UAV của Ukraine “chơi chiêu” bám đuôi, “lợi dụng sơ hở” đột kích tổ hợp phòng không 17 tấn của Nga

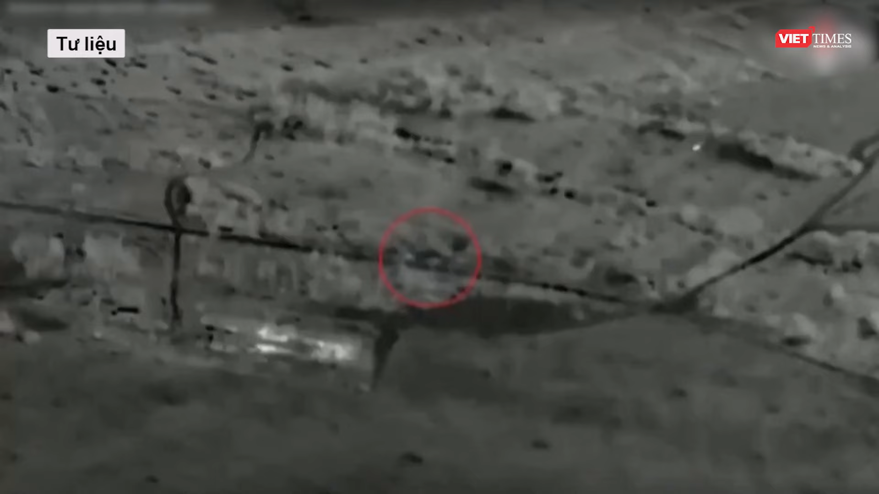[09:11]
nguy trang để cố gắng tránh các cuộc tấn công từ quân đội Nga,
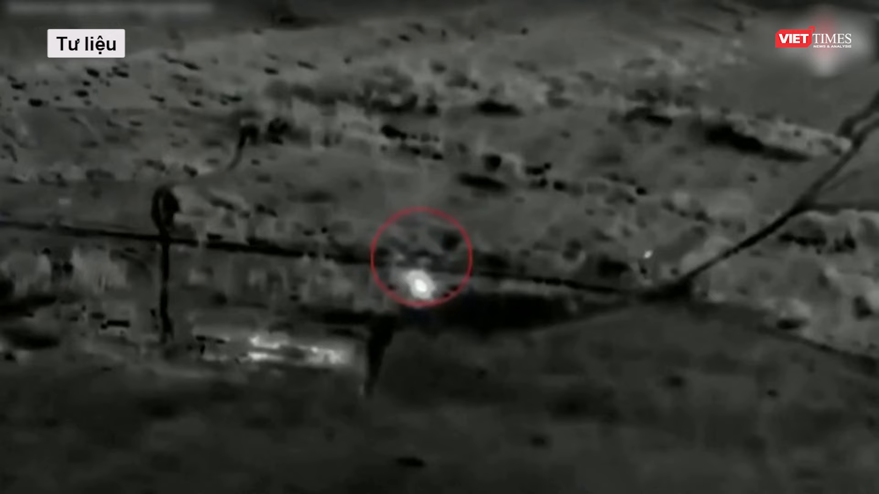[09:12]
nhưng Nga vẫn có cách để phát hiện dấu vết của họ và sau đó thực hiện các cuộc tấn công chính xác.